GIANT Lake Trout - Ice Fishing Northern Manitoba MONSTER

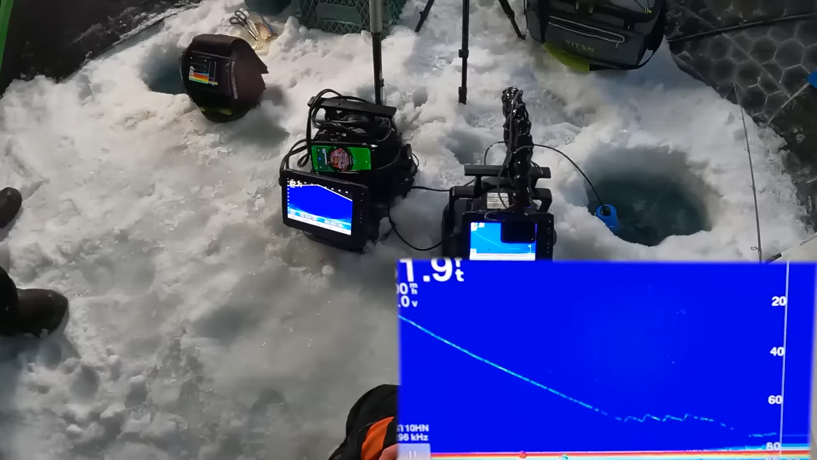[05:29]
There's bait on the bottom right now.
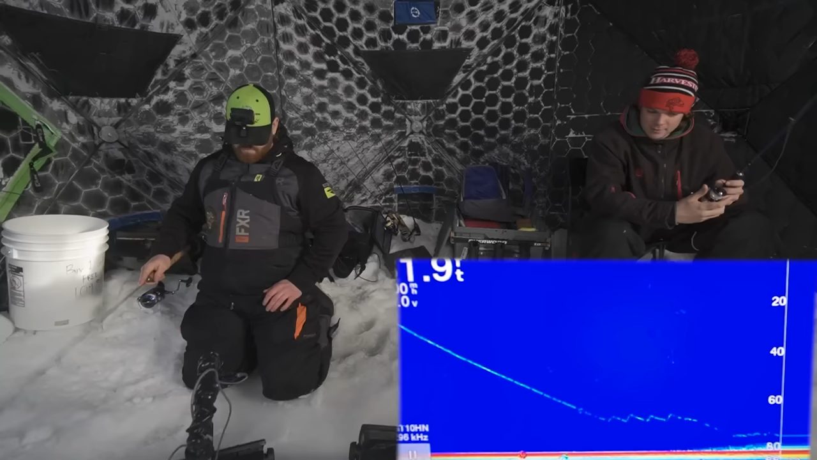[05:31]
See right there? That's clearly some bait or something scooting along the bottom. Oh, yeah. You can kind of see it on the Panoptix. It's kind of... It's not showing up too defined. The reason why I have both sonars going and the camera on the 2D sonar is because Panoptix kind of struggles in deeper water and at 82 feet, it's having a hard time. So you probably wouldn't be able to see too much of what's going on if the camera was mostly on the Panoptix.
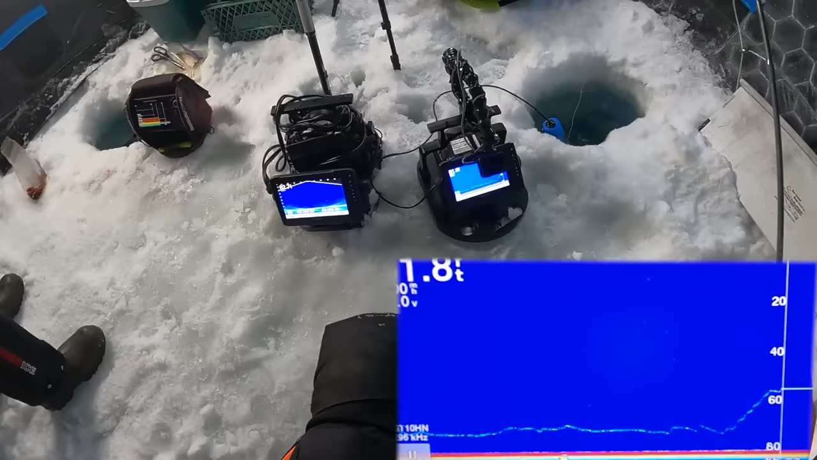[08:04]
If you're not hating, you're not loving. Oh, there's a fish coming. Fish coming in at 60 feet. Probably can't see it because the camera is on the 2D sonar and it's being read on the panoptitron. It's definitely sliding right off the structure of that fish, eh? It seems like it. Do you want to mention something about why you think this is going down, whatever's going down? Not really. Okay. Never mind then.
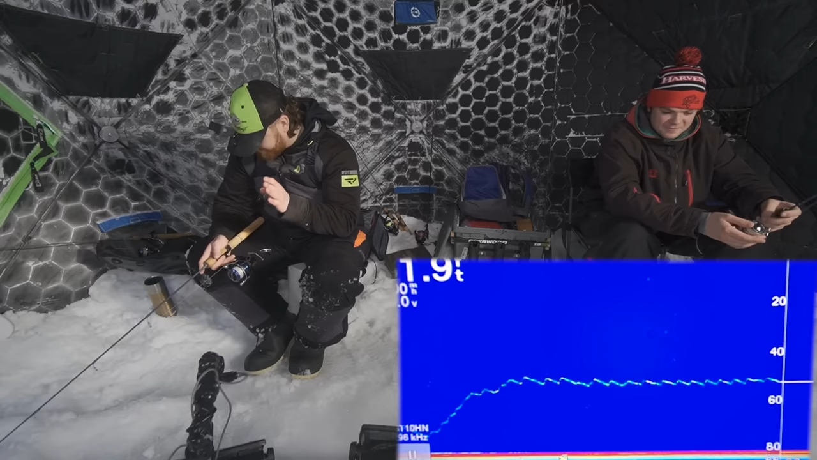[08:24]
If they want the juice, they can get a guide, bro. Hire me. I'm Mack Mulligan. Hi, I'm Mack Mulligan. I'm not going to tell you sh** unless you book me as a guide. Oh yeah, there's definitely a fish on fire right now. Oh yeah. It's going up at you, eh? Ooh! Come in like cake, baby.
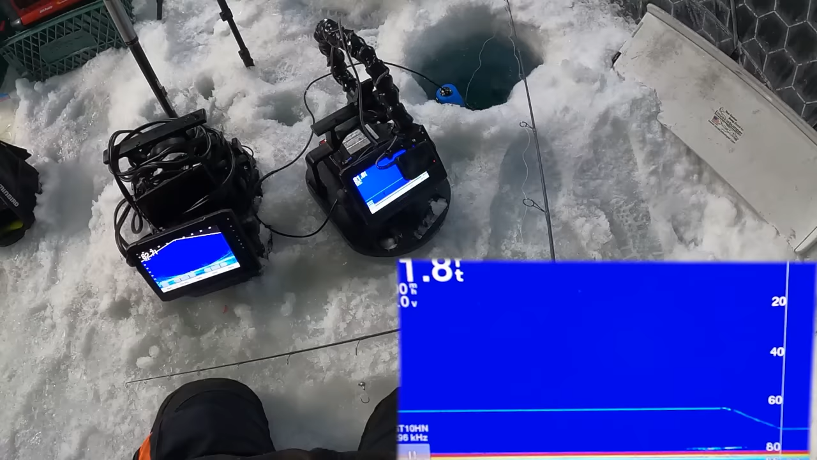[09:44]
Man, I want a tube down there, bro. You got only...
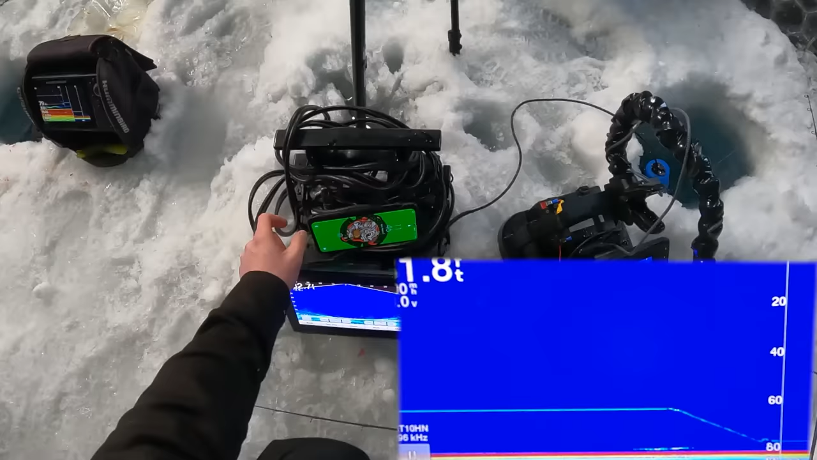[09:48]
You have 14 minutes to wait. That's a big fish. Is it showing up on you? Wow, did that streak up? That was a big fish, man. It looked like it. For showing up that big in deep water like that?
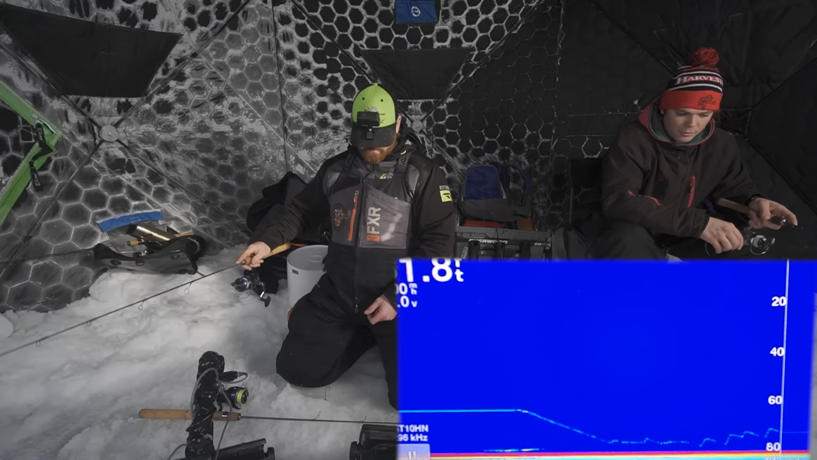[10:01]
No way. Oh, it's coming, it's coming. Dude, dude, is this it? Oh my. Why am I not seeing it though? Oh, it paused. Come on, dude. Dude, I think that would have been a XL. I think so, too, kind of.
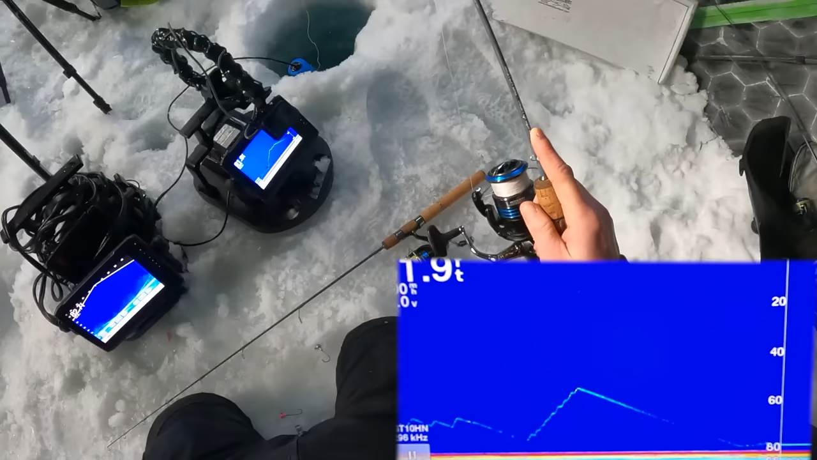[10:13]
Where did it go? Like, did it go down? I don't know.
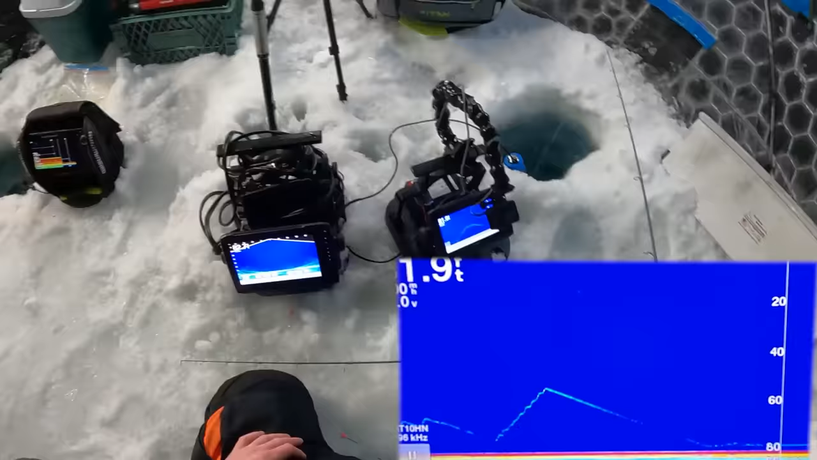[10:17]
Oh yeah, it's on the bottom. That big mama hesitation. Classic move. Classic big mama. I thought it was kind of going to bite at that time because it charged. Oh, I forgot I'm using chartreuse. Is that bad if you catch it? No, it's bad for the fish biting it. I've never really had confidence in chartreuse. For big fish? Just for fish in general.
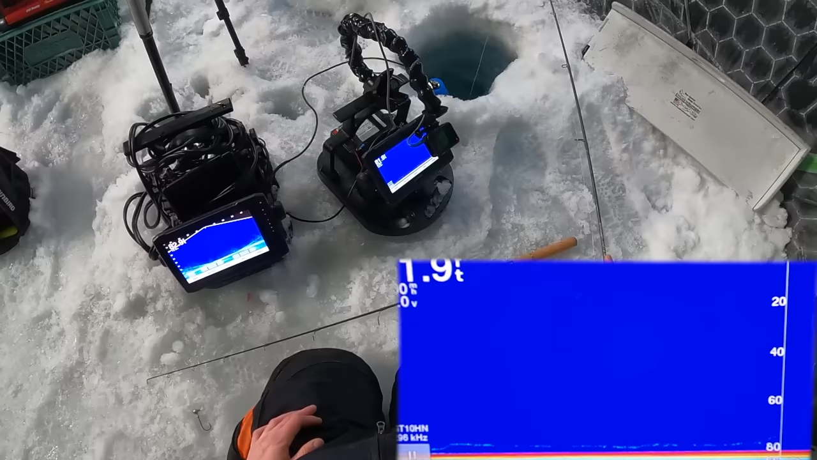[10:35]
I don't know. I think it's just a mental thing though. I think so. I think it's just like, looking at it, it just looks so insane. But, does pink look any less insane?
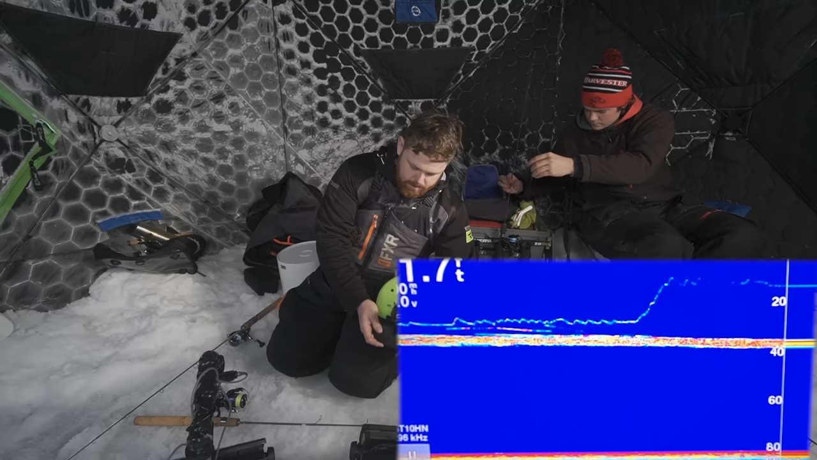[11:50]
They're so tightly wound. Look, there's something right under the ice too. There's a little contrast, a little difference between the, how those are showing up on the Panoptix and how they're showing up on the regular sonar.
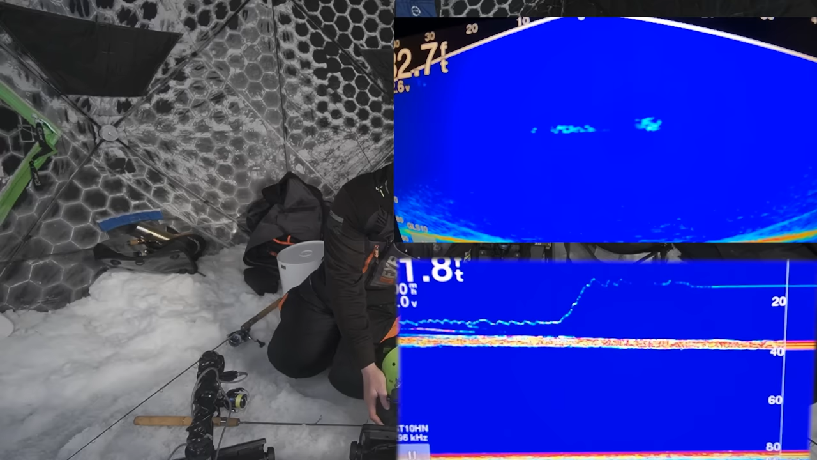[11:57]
The Panoptix just gives you so much more of a view of what you're looking at down there. Better visualization. Mm-hmm.